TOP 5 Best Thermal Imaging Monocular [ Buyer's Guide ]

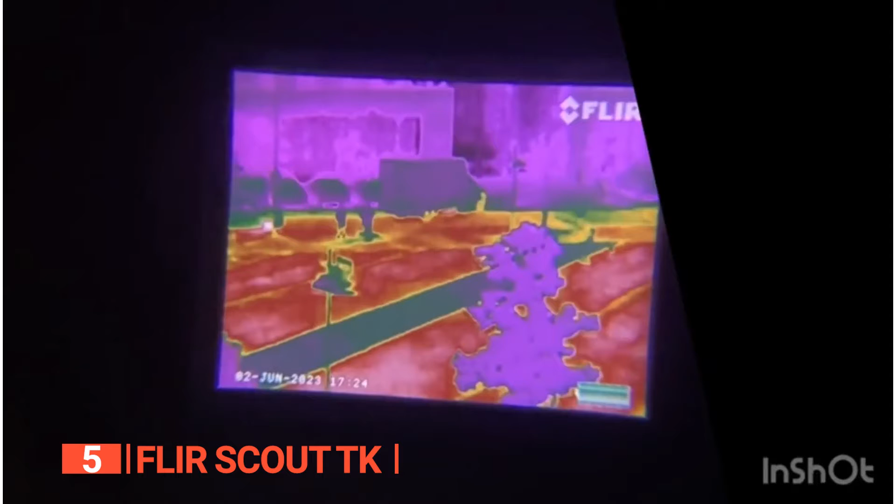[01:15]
providing clear visuals up to 295 feet away. One standout feature is the ability to adjust image brightness and color to suit the day's ambiance.
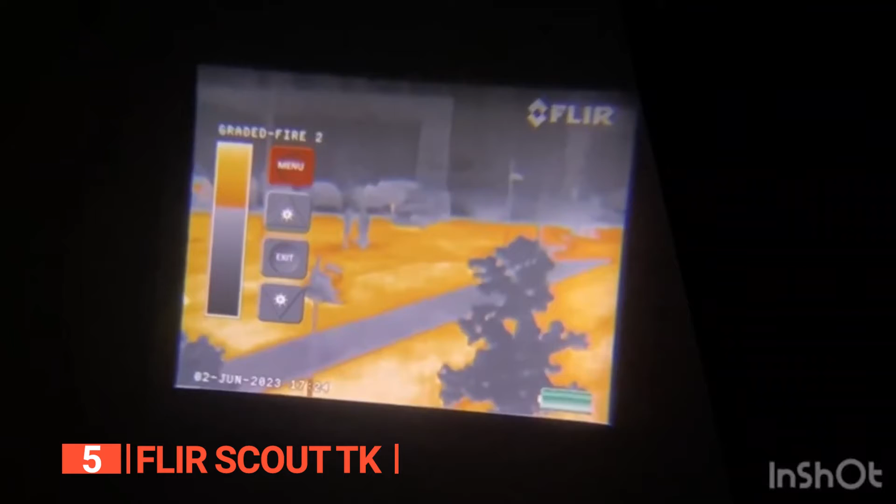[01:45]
For capturing memories, the device allows storage of up to 1,000 pictures and a solid 4 hours of video footage.
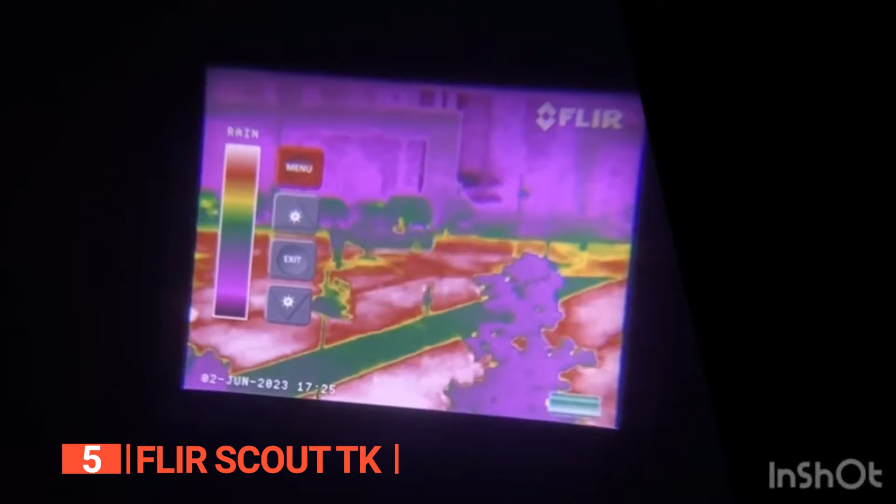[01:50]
Power is equally impressive. The FLIR Scout TK incorporates an integrated lithium-ion battery.
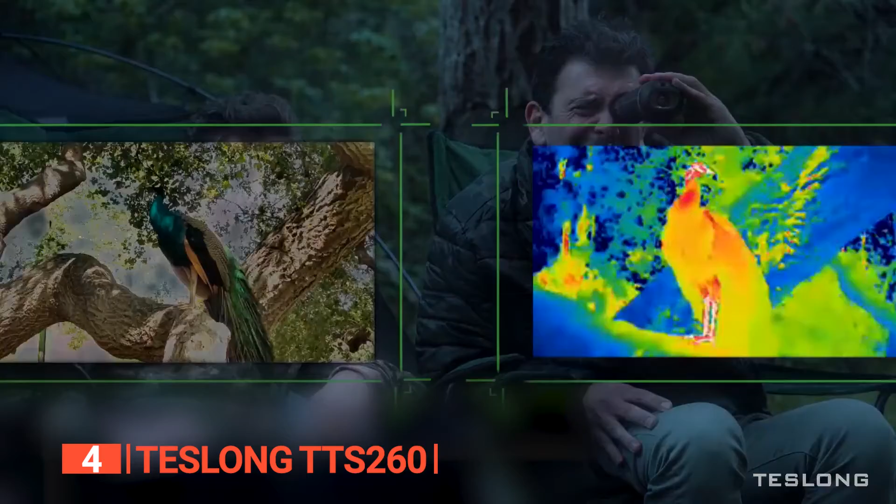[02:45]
The array of features packed into the Teslong is genuinely impressive.
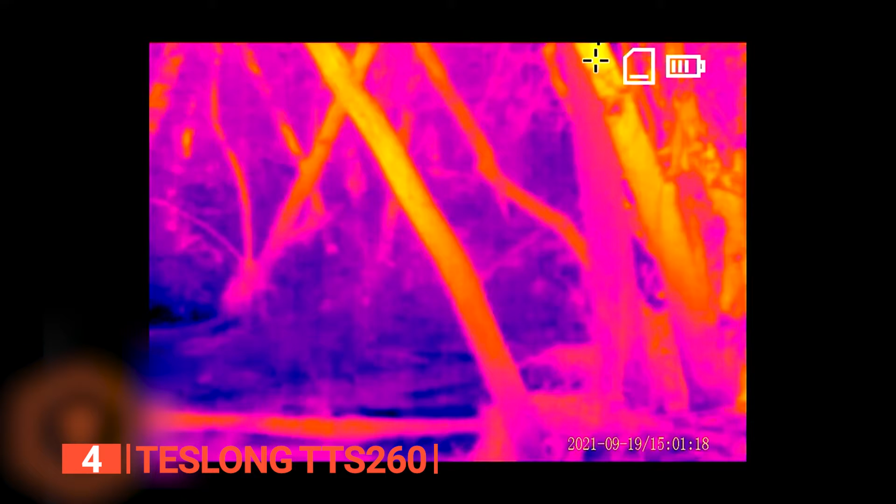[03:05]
capturing moments fluidly, along with a 4x digital zoom.
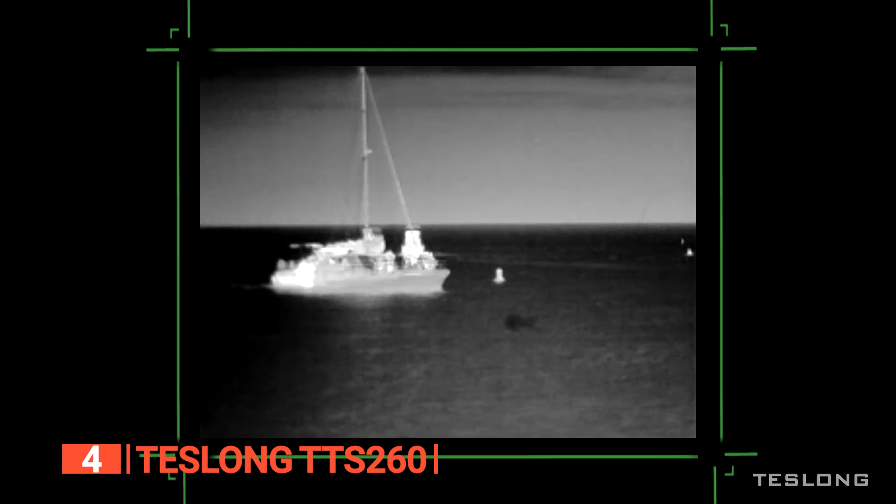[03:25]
This extended battery performance ensures worry-free outdoor use for extended periods.
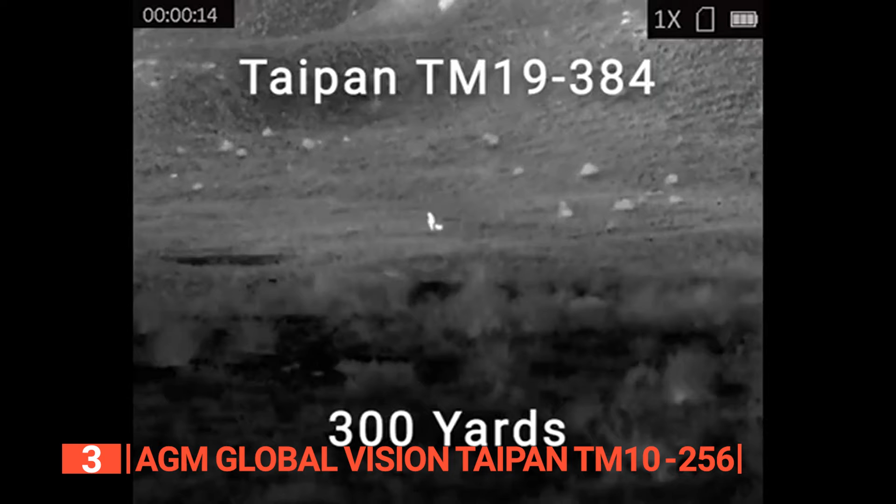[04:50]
and clear images taken from a distance of about 1,345 feet. Weighing approximately 1 pound, this thermal imaging monocular excels in high sensitivity.
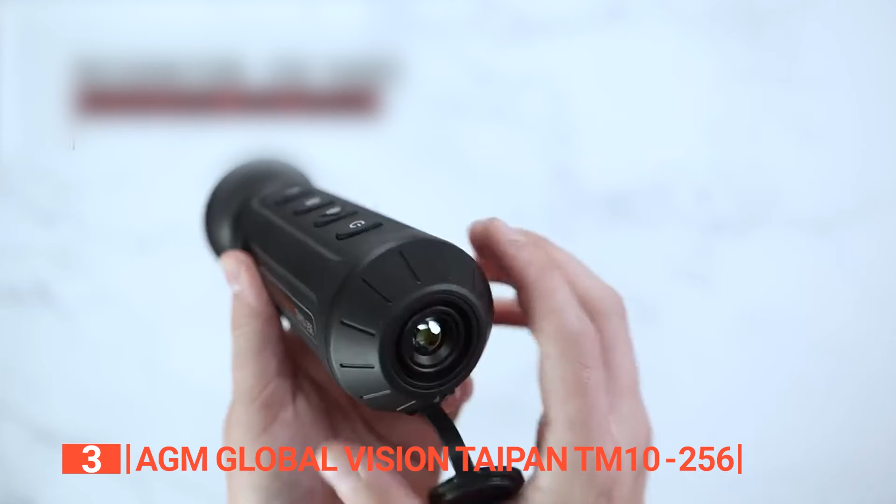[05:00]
It's equipped with a .001-millimeter infrared detector that ensures crystal clear views even in low-light situations.
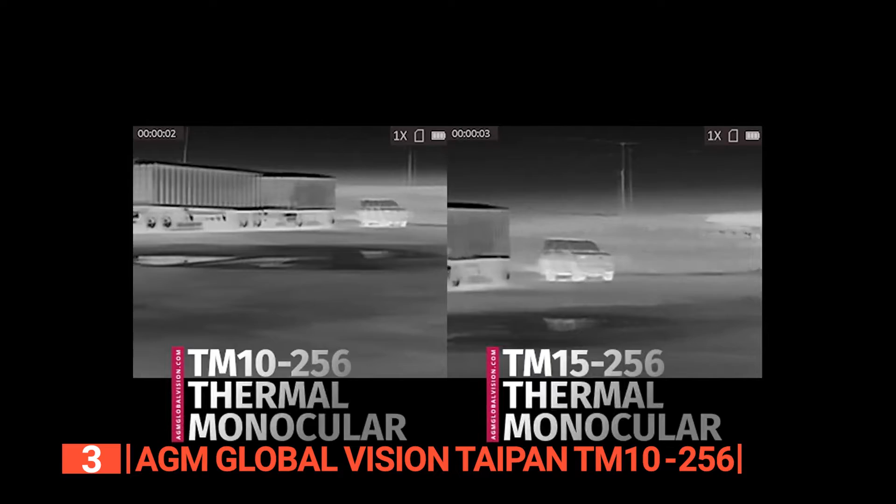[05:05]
Moreover, it offers digital zoom options of 1x, 2x, 4x, and 8x,
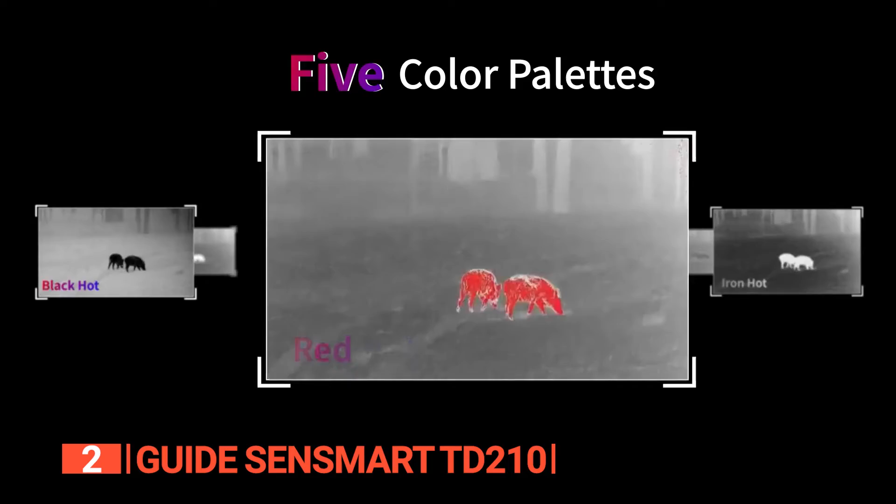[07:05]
The 0.39-inch focal length combined with an F1.0 aperture lens system contributes to producing images that are not only clear but also vibrant and luminous.
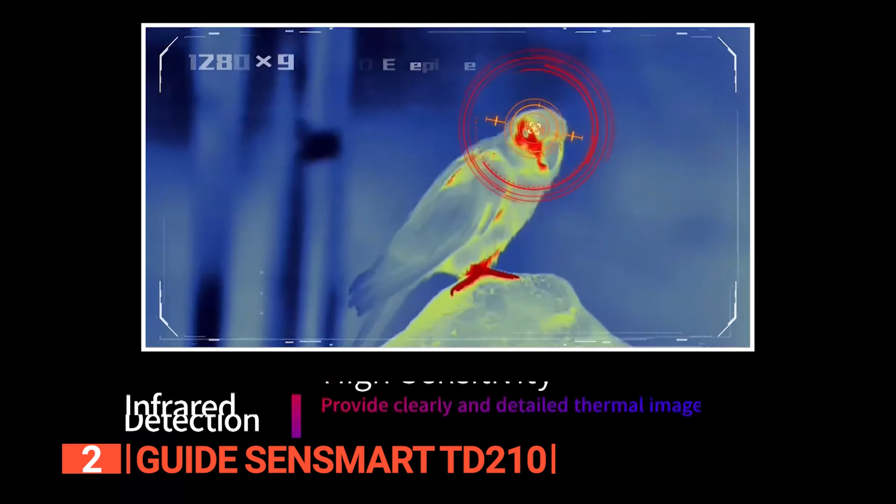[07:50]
While it boasts great quality, its refresh rate clocks in at 25 Hz on par with the other products on our list.
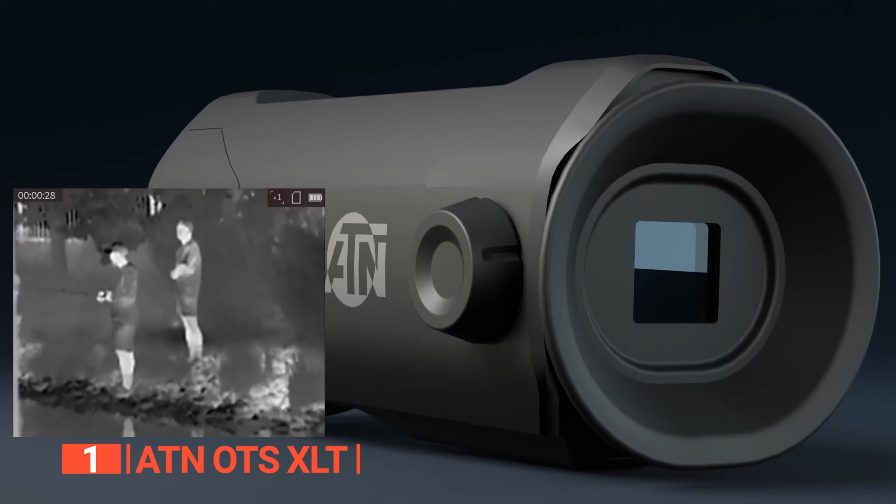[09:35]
Effortlessly switch between white-hot, black-hot, or color modes to observe moving objects in your preferred color scheme. Moreover, this device flaunts a detection range of 2,788 feet and a sensor resolution of 160 by 120 pixels, producing images that are vivid and sharp.